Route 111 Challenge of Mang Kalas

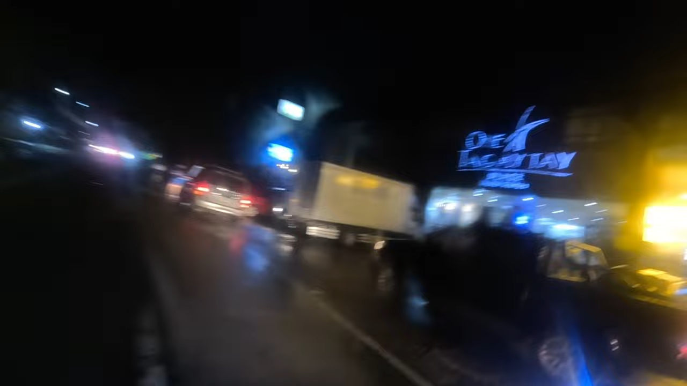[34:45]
Ito na yung One Tagaytay Place Hotel.
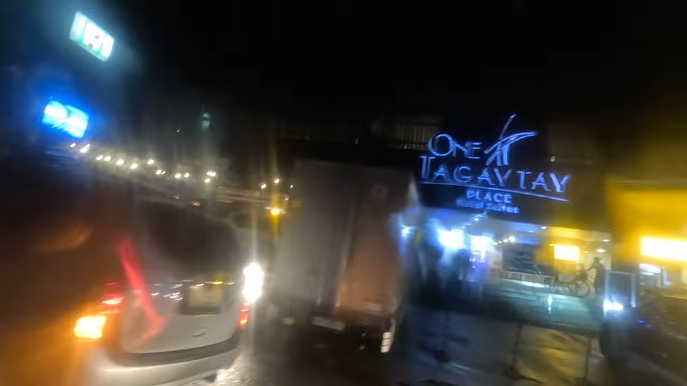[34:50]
Ito yung sponsor ng Route 111. Sige, ingat din.
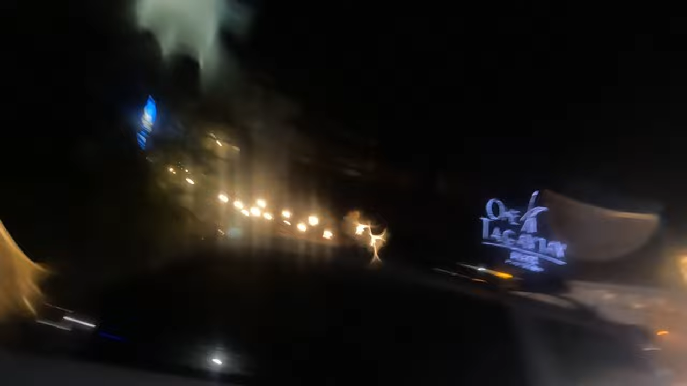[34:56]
Ito na Jetro. Hindi na raw eh. Diretso na tayo. Medyo mahirap din pala yung daan dito sa Tagaytay Road kasi
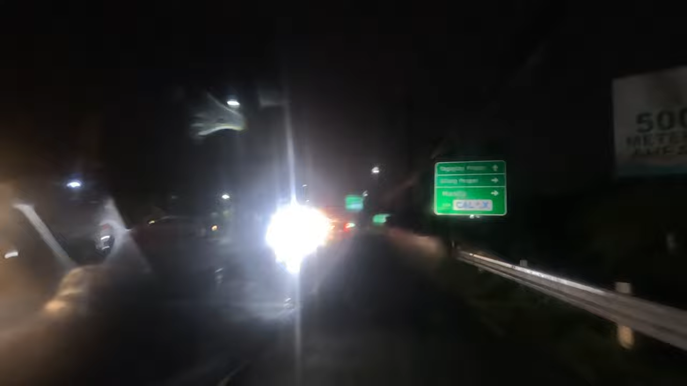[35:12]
madilim dahil hindi masyadong madami yung street lights. O konti lang ba? Lalo na doon sa may bandang People's Park, Santa Rosa. Ayan, turn right tayo. Nandun sila sa may Juan Tagaytay. Sumilip sila saglit. Hintayin nyo na lang.
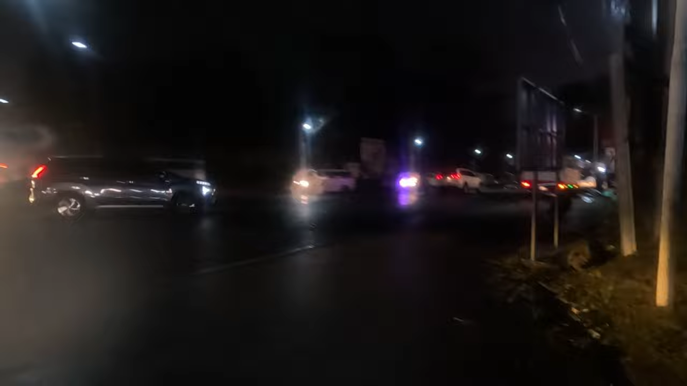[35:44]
Dito tayo.
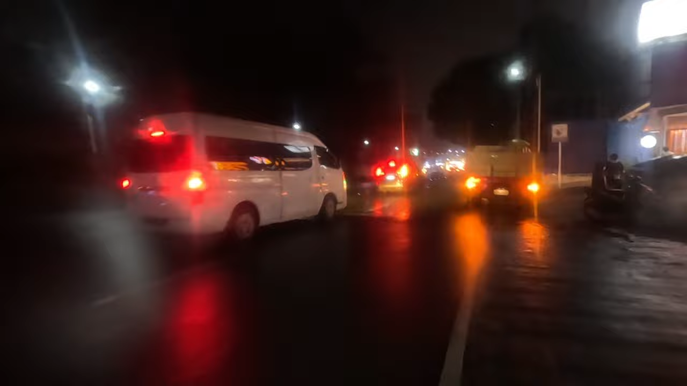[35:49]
Ayos, dito sa Santa Rosa Tagaytay Road. May mga ilaw.
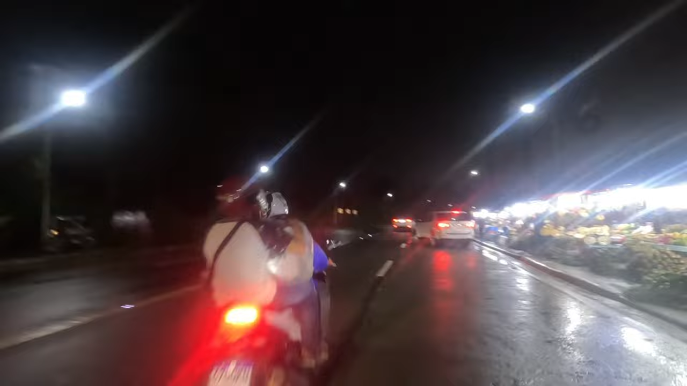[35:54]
Pero maraming sasakyan. Ingat lang tayo. Ay, grabe. Ang lakas na naman ng ulan.
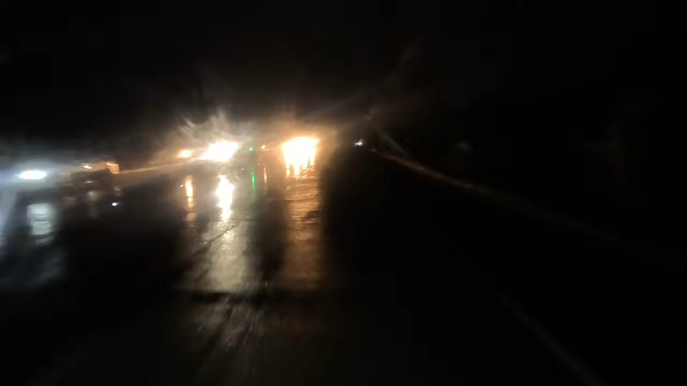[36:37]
Wala nang street light. Pero may mga sasakyan naman. Okay lang. Oops. Dito tayo. Traffic pa nga, mga ka-ride.
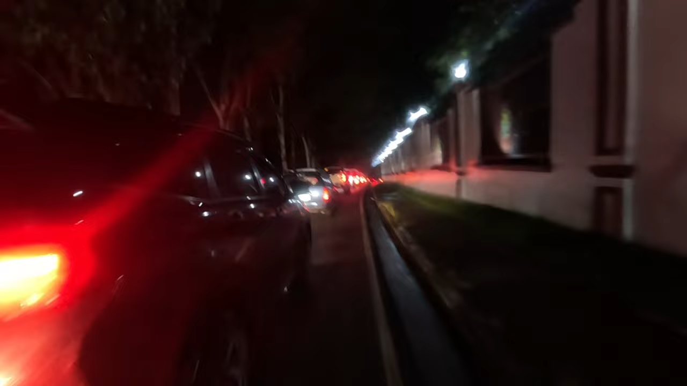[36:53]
Dito na tayo sa may PNP.
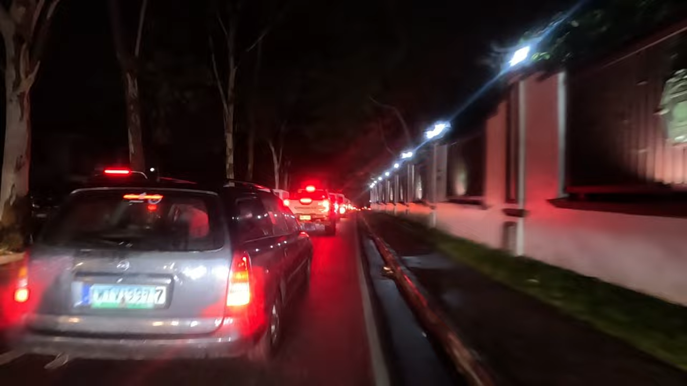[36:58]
Baka hanggang kalax pa tong traffic na to.
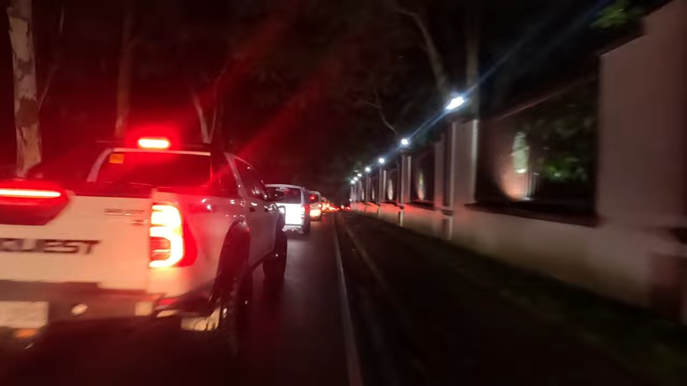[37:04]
Kilometer check natin ay 105 kilometers na, mga ka-ride. Konti na lang.
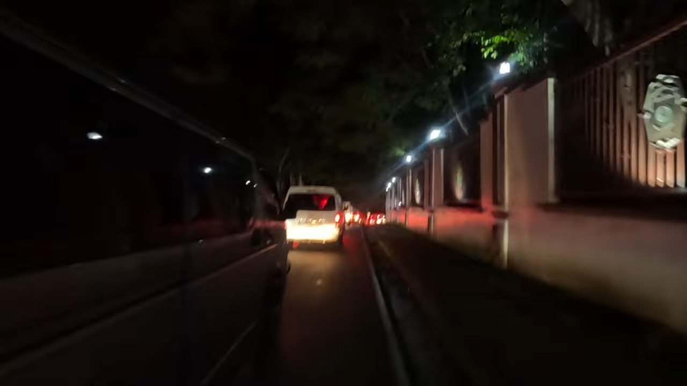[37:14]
Ay, hirap pa ang traffic.
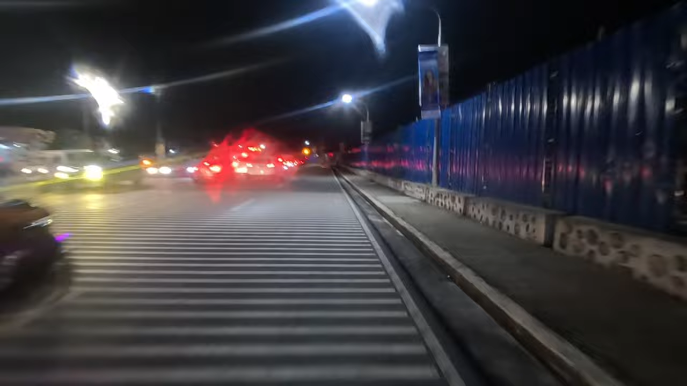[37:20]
Kalak na tayo, mga ka-ride. Malapit na. Konti na lang, malapit na tayo sa Nubali.
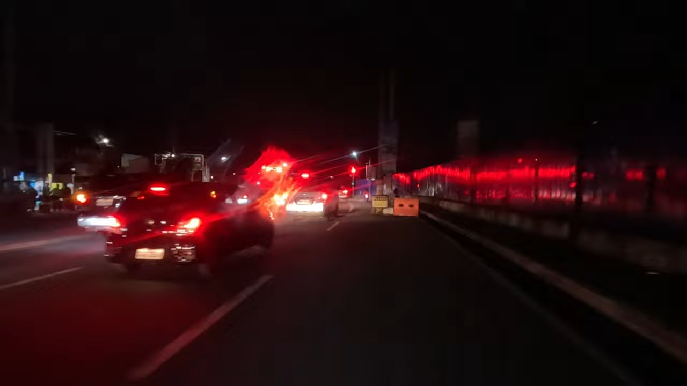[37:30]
Dito na tayo, mga ka-ride, sa Torinat.
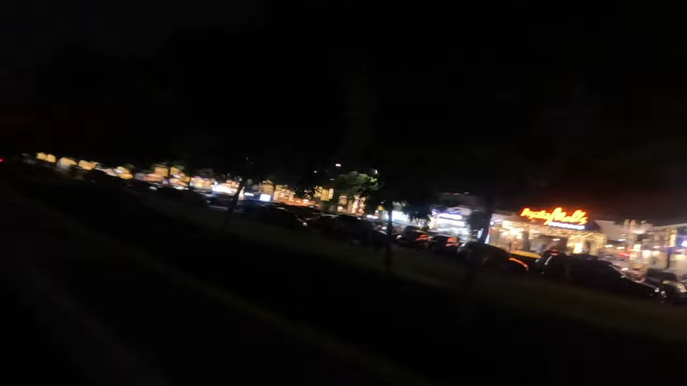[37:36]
Ayan. Natapon. Halos tapos na natin yung
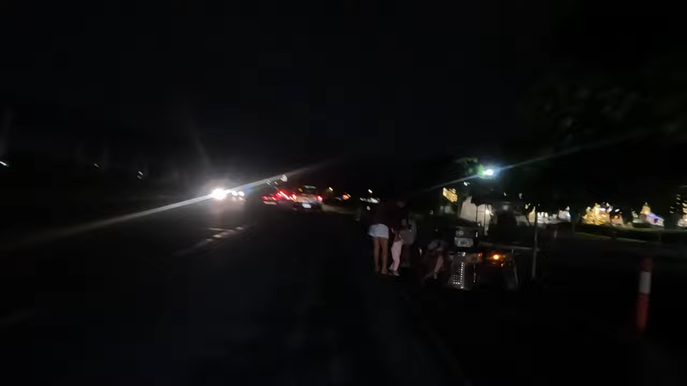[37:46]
111. Ito na yung intersection. Dito na tayo. Kakanan na tayo. Nubali!
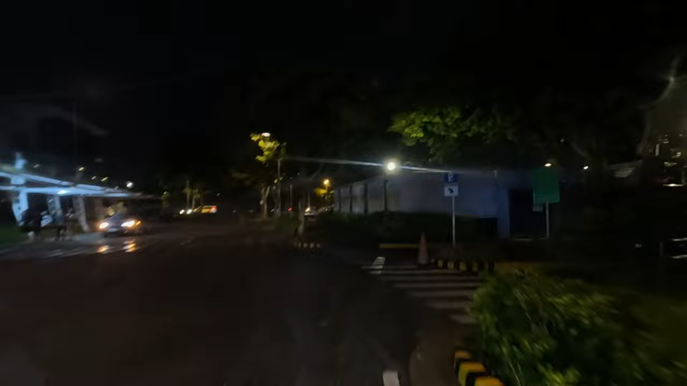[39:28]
parking. Punta na tayo sa parking.